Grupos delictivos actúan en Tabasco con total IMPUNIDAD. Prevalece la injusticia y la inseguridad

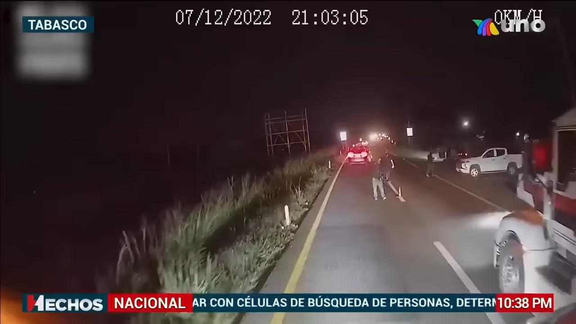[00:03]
Las imágenes que usted verá a continuación son la evidencia de la inseguridad y el grado de impunidad con el que actúan los grupos delictivos en el estado de Tabasco. Son las 21 horas con 3 minutos del 7 de diciembre.
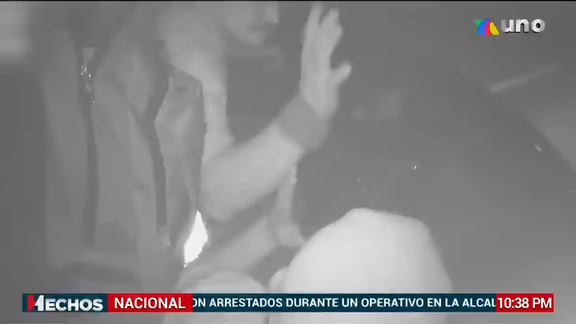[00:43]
Los videos grabados al interior de la cabina dejan ver cómo los operadores alzan los brazos tras ser amenazados por los asaltantes, secuestran la unidad y les dan indicaciones de la ruta que tienen que seguir.